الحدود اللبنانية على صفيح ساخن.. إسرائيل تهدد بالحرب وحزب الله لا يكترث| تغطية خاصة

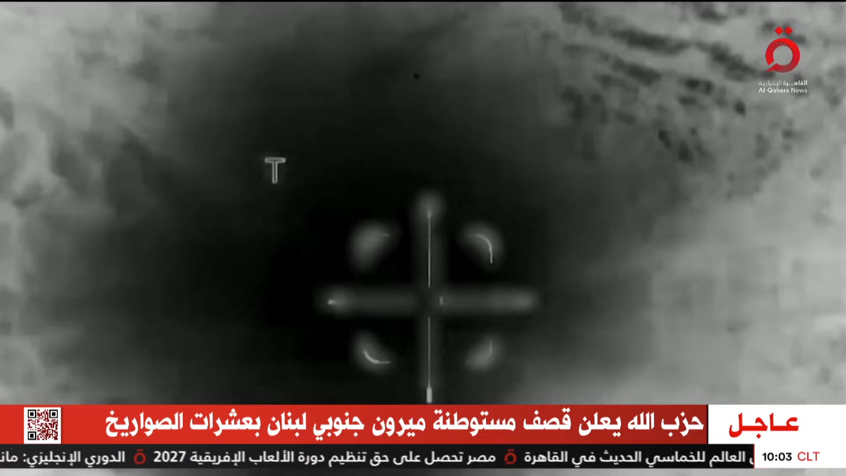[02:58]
قيادة لحزب الله جنوب لبنان فيما شنت طائراته الحربية
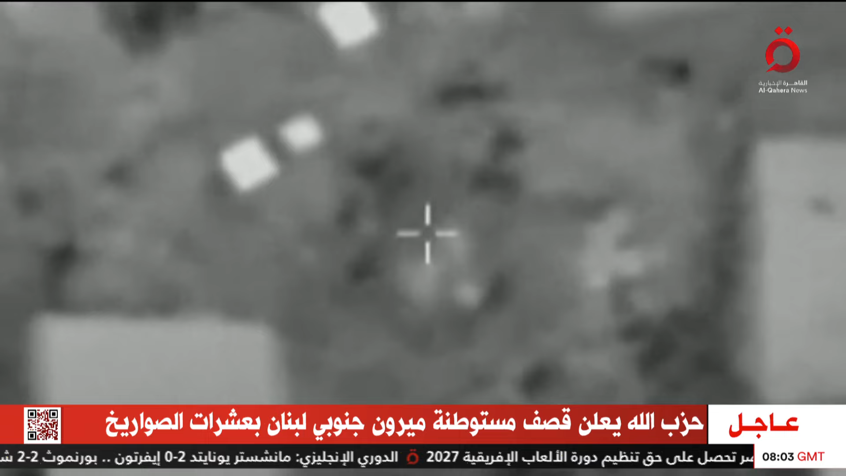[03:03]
غارة على بلدة عيت الشعب في الوقت الذي تعرضت فيه بلدة ميس الجبل لقصف مدفعي